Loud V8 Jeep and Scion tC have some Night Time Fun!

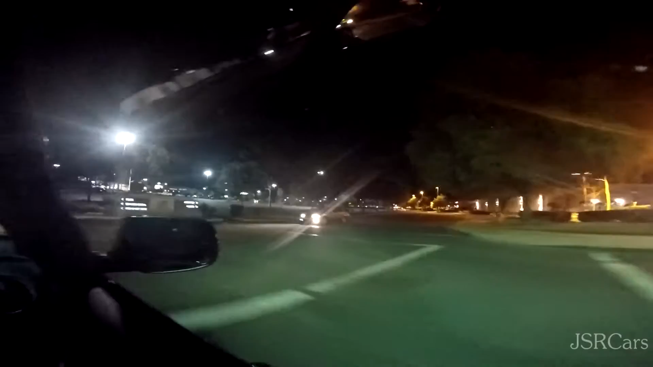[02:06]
When you want a floor, but you're just holding the gear so you don't understeer into a curb.
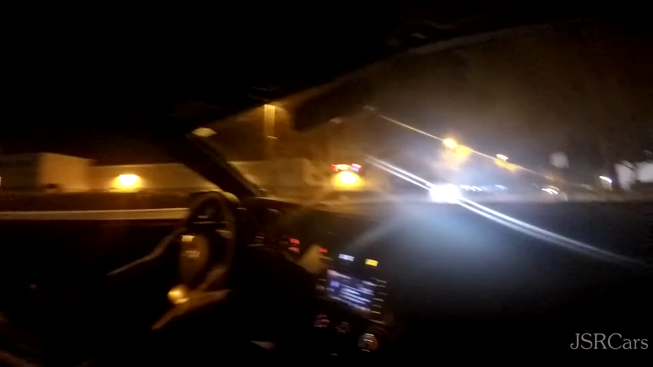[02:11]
Hey, yo, check out the stop sign. It only says SOP. The T is kind of destroyed. So we got that Sears right over there. But this is all Mexico, so that actually says C-Rays. Filmed in Mexico, obviously. See? Right there. Yeah, right El there. Torino. If that doesn't prove we're in Mexico, I don't know what does. And that doesn't say Chick-fil-A. That's Mexican writing next to it.
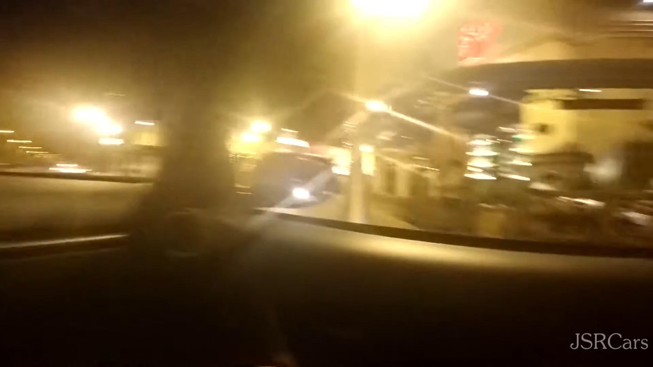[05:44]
People eating dinner right there. That was so fucking creepy.
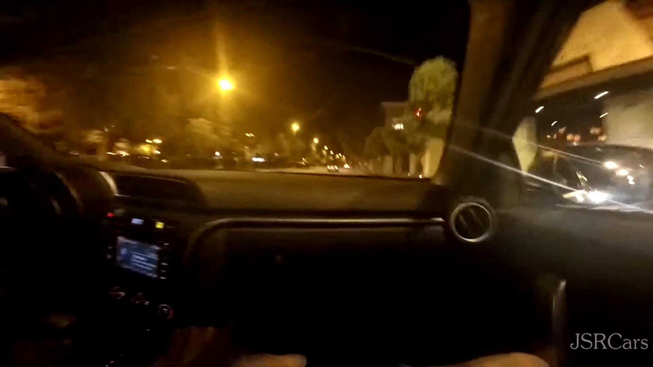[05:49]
I just straight up turned the camera. I'm like, there's people eating dinner right there. Now, check this out, guys. We got a yellow, or not yellow, a white Porsche 911 right there. That was pretty nice. I don't know.